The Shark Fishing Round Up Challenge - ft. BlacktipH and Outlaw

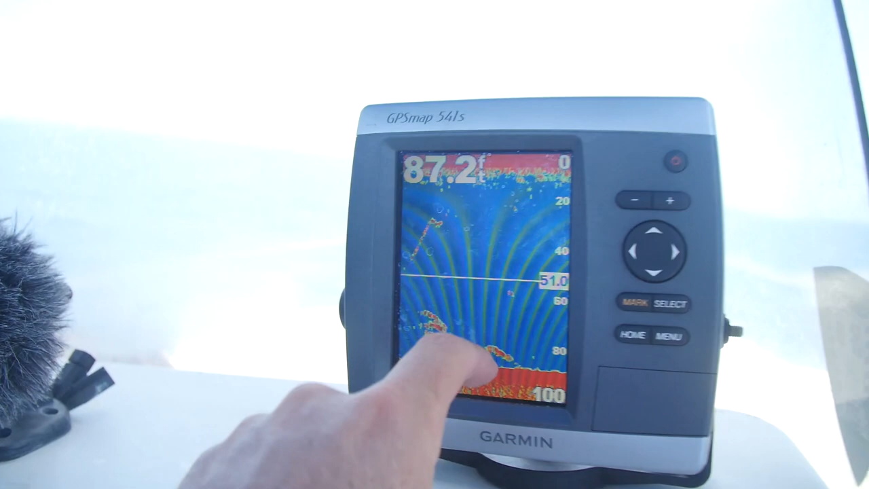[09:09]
That's the shark starting to come up right there, guys. That is good news.